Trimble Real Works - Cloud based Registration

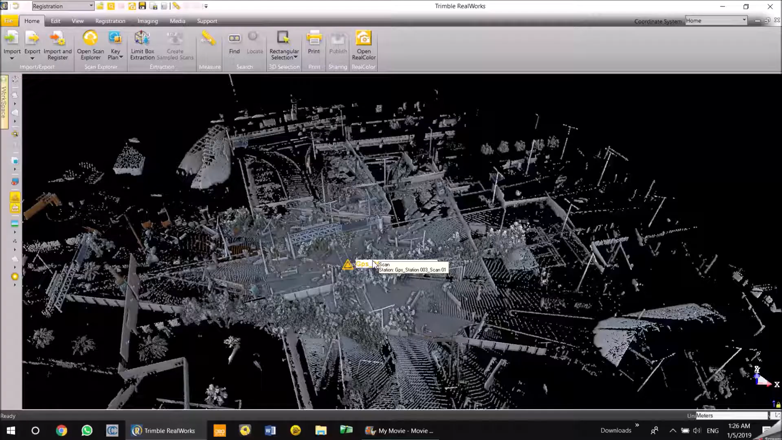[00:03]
so now the scans have come up here so next time I'm going to register these scans here whatever is
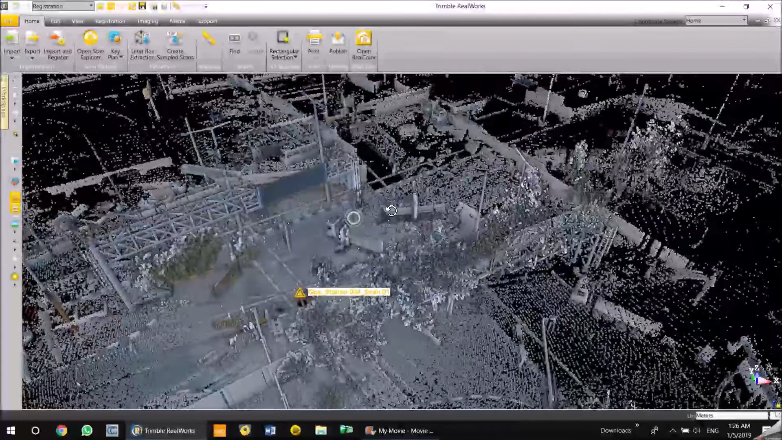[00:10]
here some you can have the registration tools are on the tab under registration the railways has two modes registration and
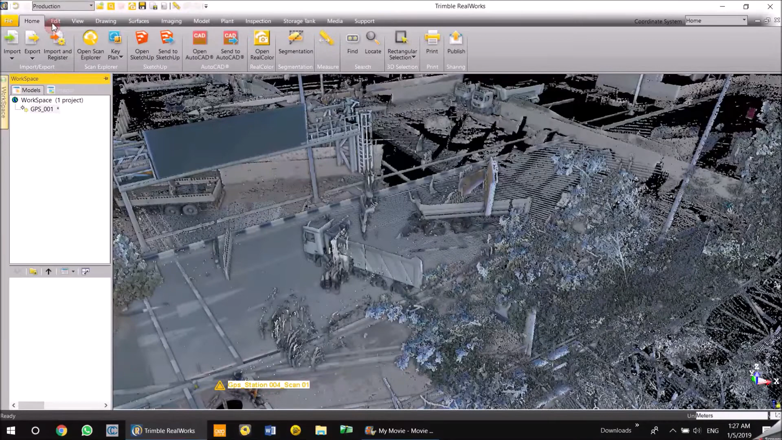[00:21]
production mode the registration mode is pretty much has five to six tabs so we can do a registration from the registration mode so once you click on the scan file the project name all the cloud all the all the icons in the registration tab gets activated so what I'm going to do now is to do I'm going to do manual registration and see how
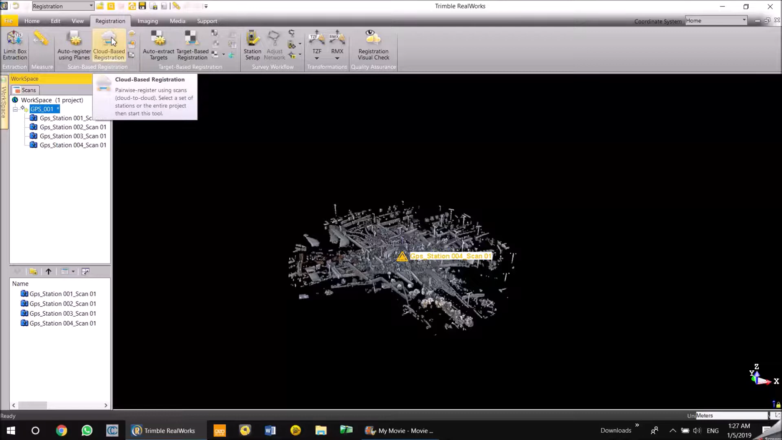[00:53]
it works so I'm going to say cloud-based registration
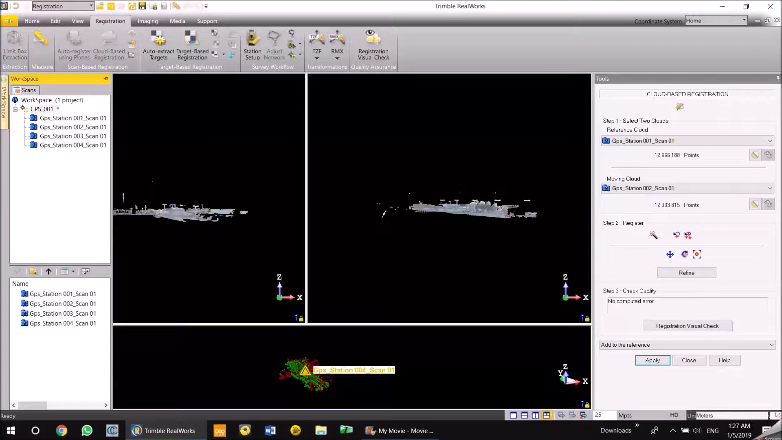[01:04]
okay so what you've got now is going to match cloud to cloud registration there are a few options in there one one is just press this magic wand and it registers by itself and the second
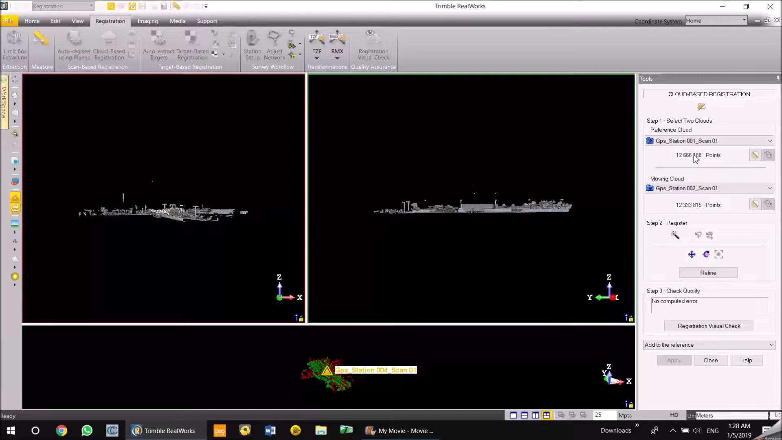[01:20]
one is just do a point to point match so it gives you it matches the points it matches
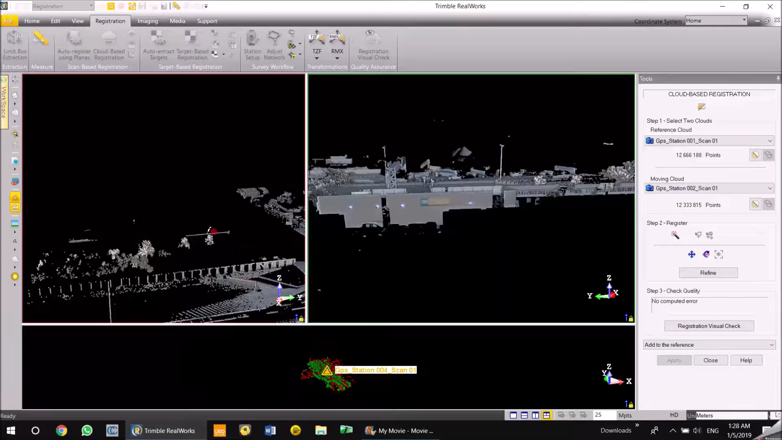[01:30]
the points and then computes the registration and the next one is you can segment a point segmented cloud part of cloud and using the segmentation tool and
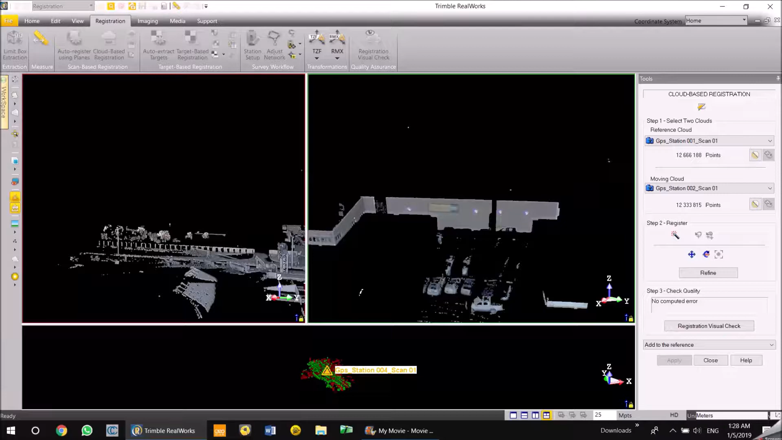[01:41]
then create a registration so right now i'm just going to take two points points and just try to register my point
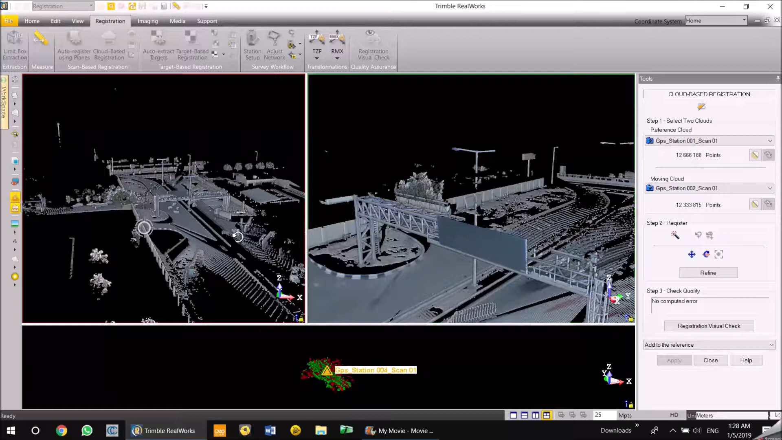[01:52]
clouds okay the first one here is the points which are on the top of the right lamp
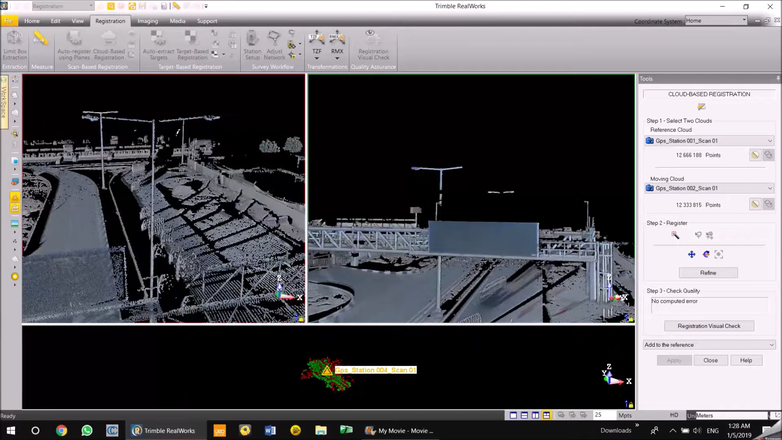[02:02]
post here so i'm just going to click on this lamp post here
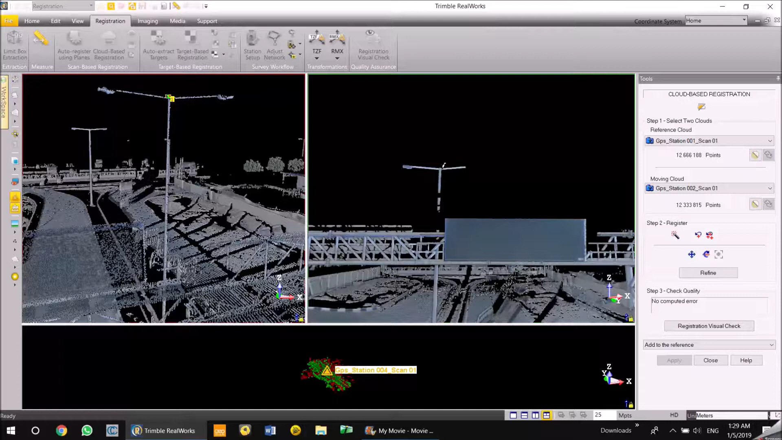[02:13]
so it's just have it's just completed the scan registration and you can see both the scans the reference in red and the moving cloud in the green and aligning to each
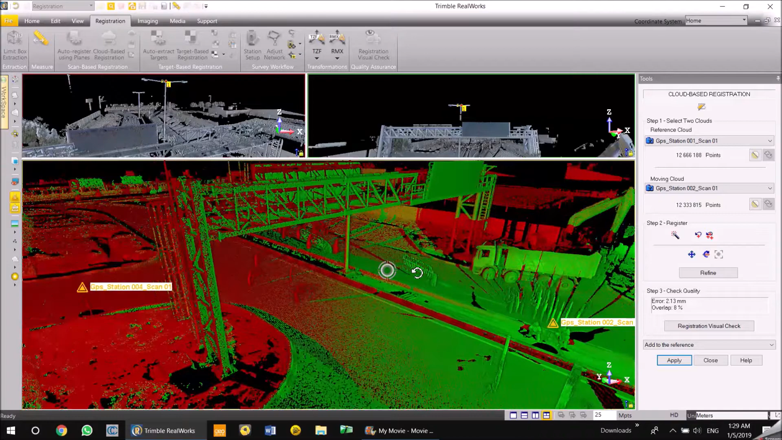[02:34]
other you just hit refine just to check it's under perfect control
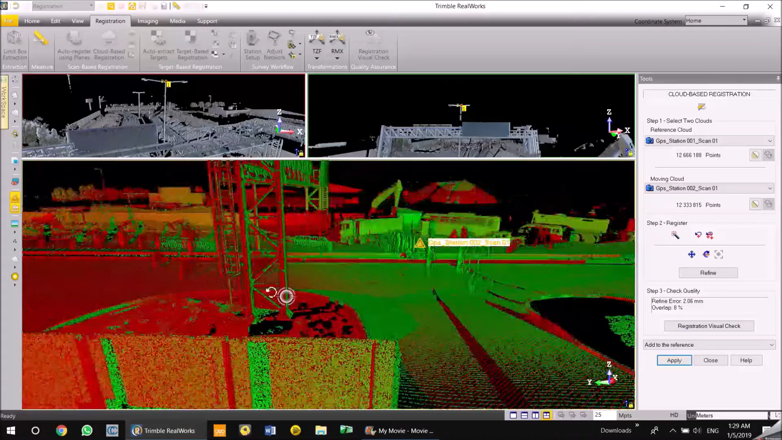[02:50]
okay now it's now it's now refined and it has completed the adamers the other thing which you can do is just check the
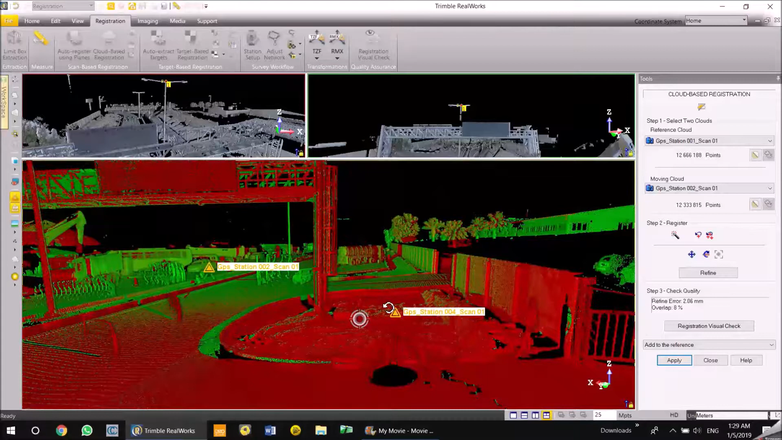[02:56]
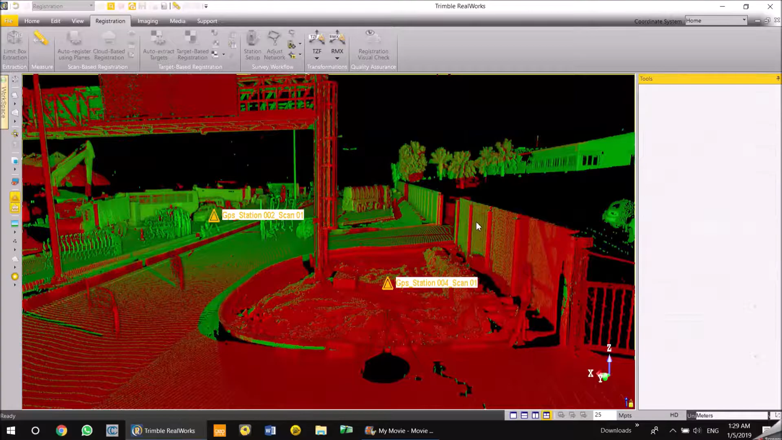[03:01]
scans by visual registration it's open it opens up a tab here
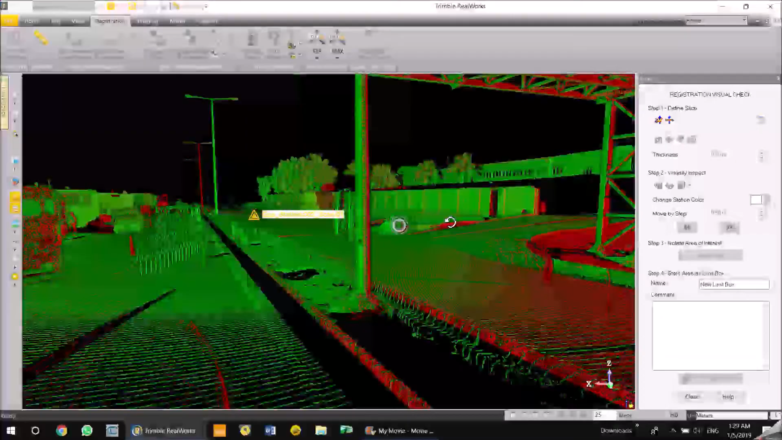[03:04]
what i'm going to do is just slice through this point and check how my walls the
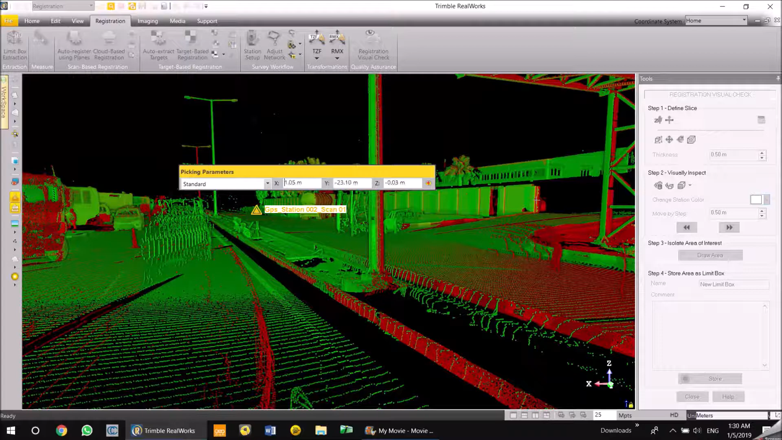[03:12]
objects are aligned so now i have a slice and i can check the walls here
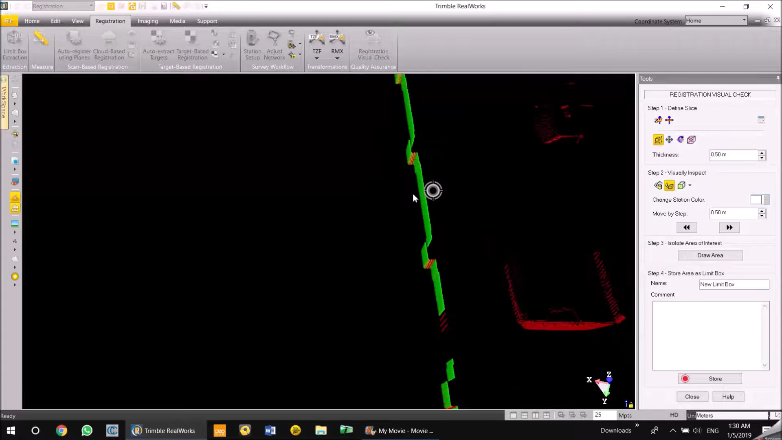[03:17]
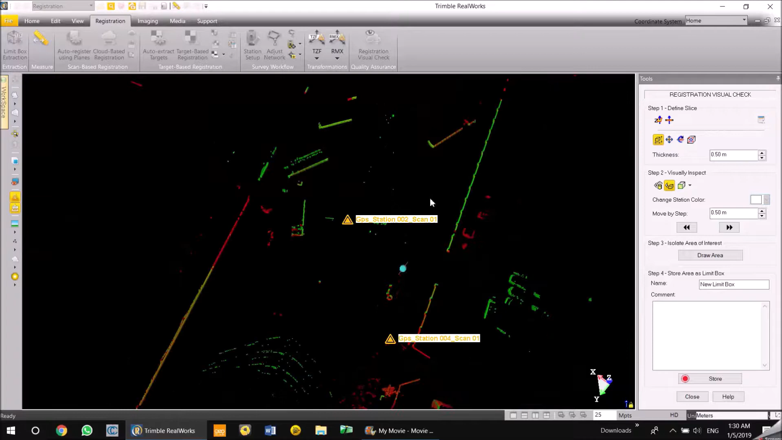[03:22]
how both scans are aligned you can make some you can manipulate the size of the slice
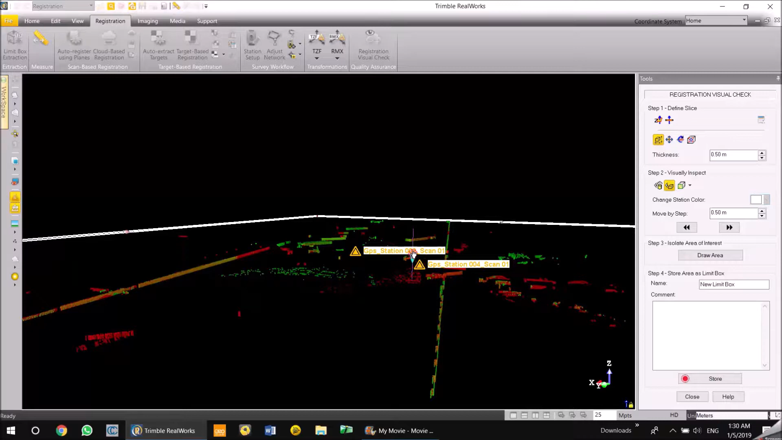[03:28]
and just check how it's perfectly aligned how it's perfectly aligned with the other components
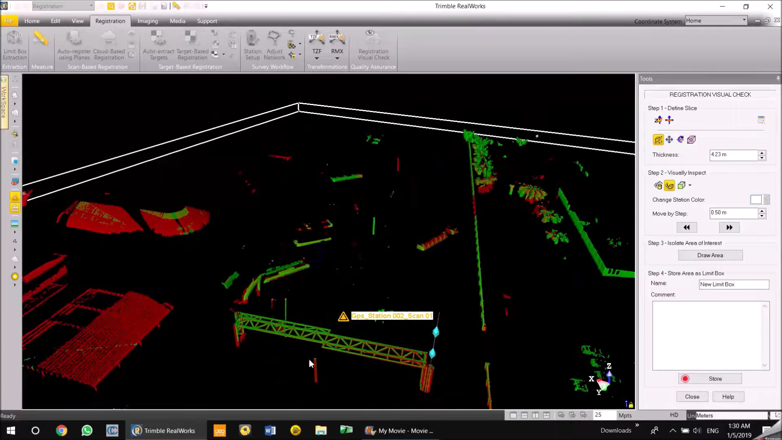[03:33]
as you can see this it's perfectly aligned with both the scans this gives you a confidence about how your scans are aligned and how how
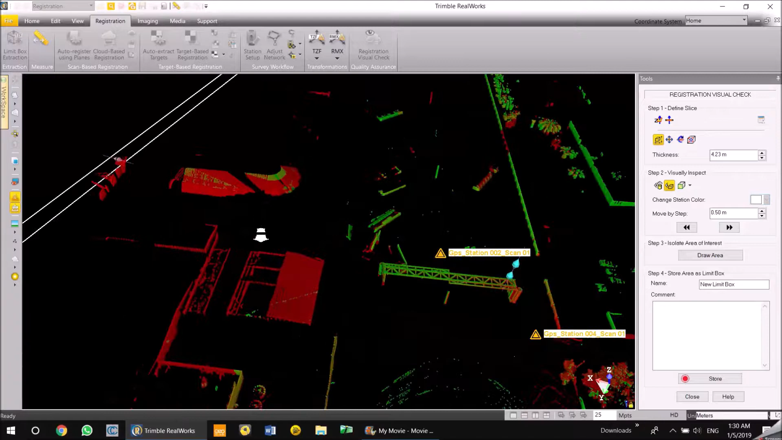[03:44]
good is your registration so on sign branders and let's say apply so it computes the registration is apply apply to not just both the
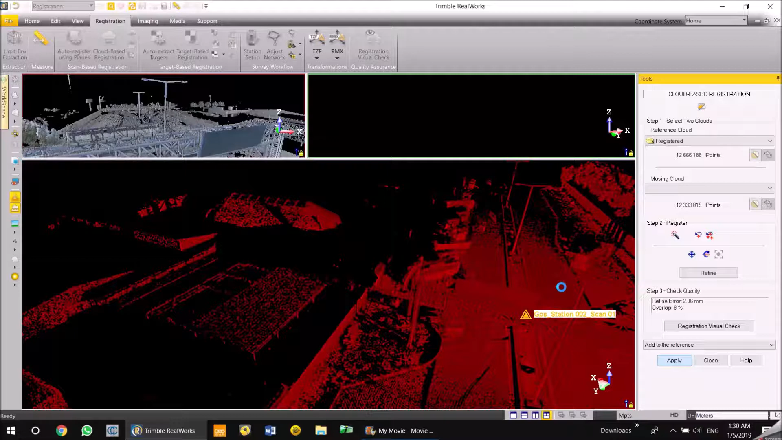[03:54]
scans together so then what i'm going to do now is to i find something that is it is not really clear in this and make use of that to compute
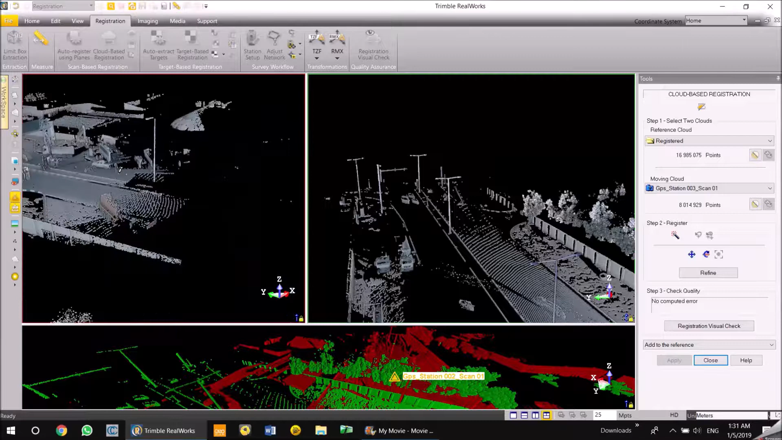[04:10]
registration or just cut a portion of the point cloud
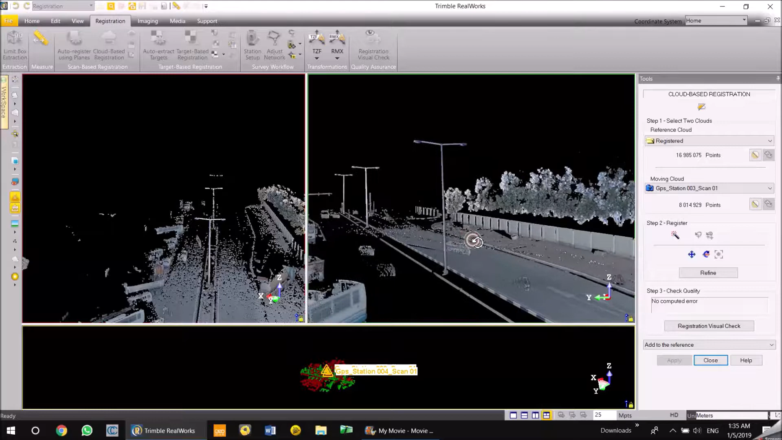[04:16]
and then compute as a registration so we have these two two two objects here on the point cloud which are of similar which have the similar planes so i'm just going to use the
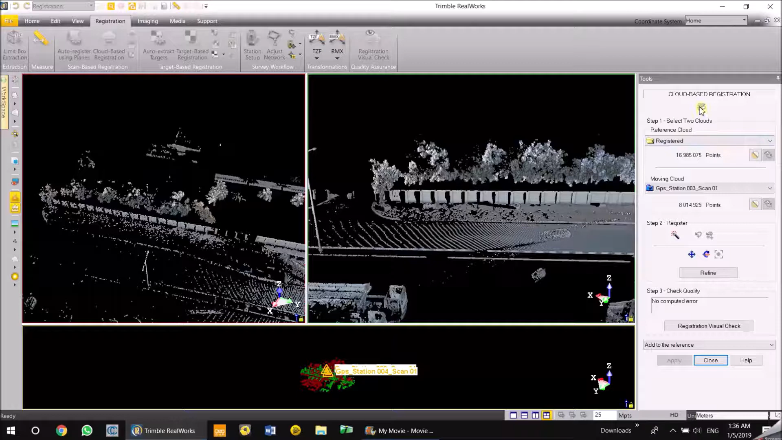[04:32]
segmentation tool cut this objects like this keep it out and then cut this objects here
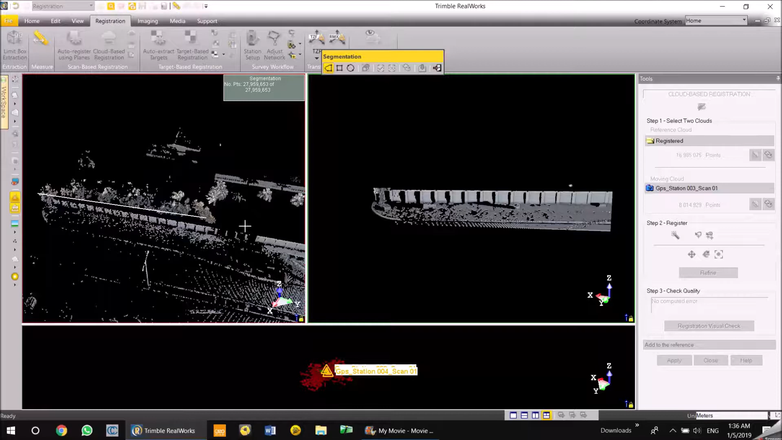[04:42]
hit it out and just say create so now
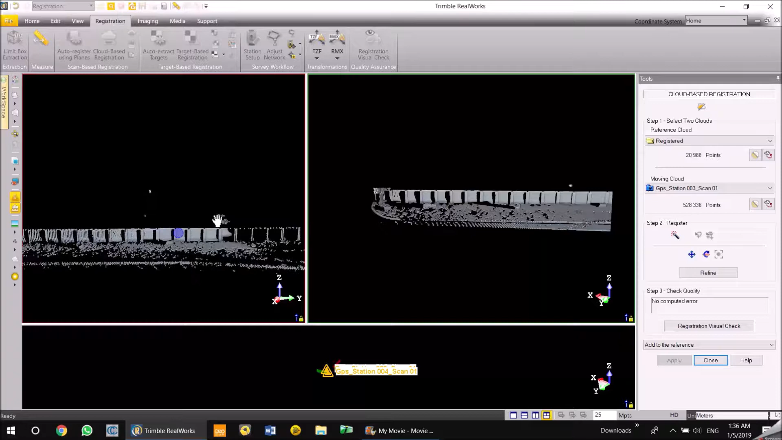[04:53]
why the cloud looks little better here and it also looks a little better here so what happens is like this i just need to click the magic one here and and ask the ask the computer to compute the registration so now the software does the registration by itself and gives you very good results
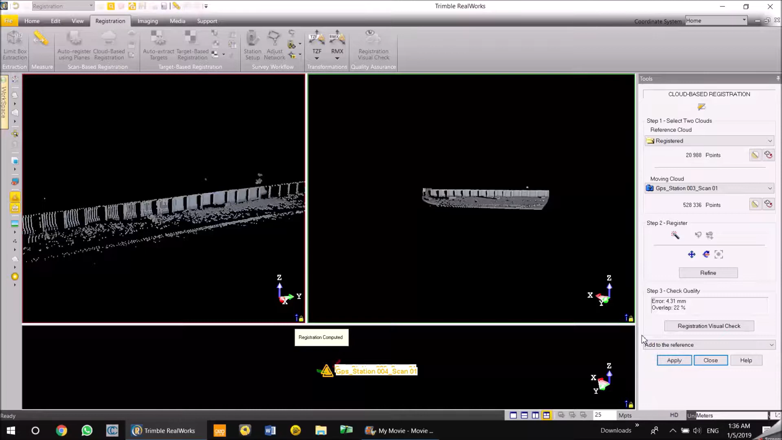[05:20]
the segmentation tool can be used when you have a point cloud which is not having common planes